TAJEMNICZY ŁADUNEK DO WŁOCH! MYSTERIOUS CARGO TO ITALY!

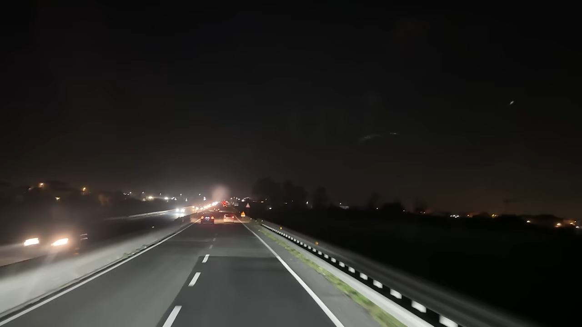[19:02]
W ogóle jak słyszę, że czasami ludzie mówią w Polsce, co nigdzie nie jeżdżą po świecie, że w polskie drogi takie kiepskie, to patrzcie co tu jest. Teraz to już na mnie jest pobocze, takie szerokie. Tak generalnie, to tak gdzie była linia, to po prostu barierka. Nie lubię strasznie tej drogi z tej, z Florencji do Pizy, do Livorno. Tutaj można było stanąć.